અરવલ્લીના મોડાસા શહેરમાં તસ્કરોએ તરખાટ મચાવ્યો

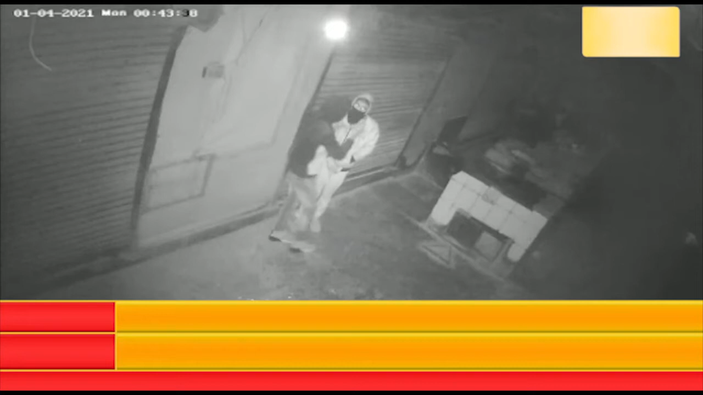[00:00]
अर्वल्लीना मोडासा शहर मा तसकरोय तर्खाट मचावियो छे सहर ना हजिरा विस्तार मा आवेल भंगारनी दुकान मा तसकरोय चोरीनी घटनाने अंजामा प्यो छे आम